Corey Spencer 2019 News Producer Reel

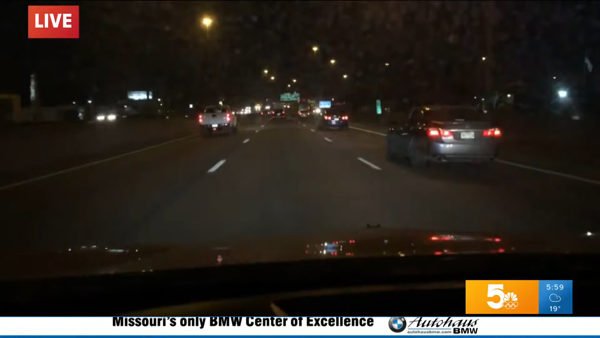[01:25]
It is a bit slick on the roads as you head out the door, taking a live look at the drive along I-270 in Florissant.